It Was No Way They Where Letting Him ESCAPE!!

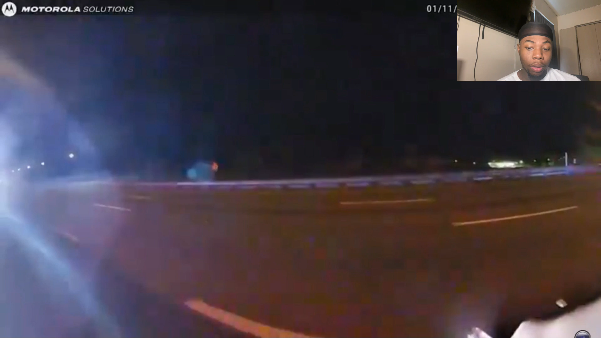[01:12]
I see him. He's right behind this car here. You ready for this car? Then pull them things.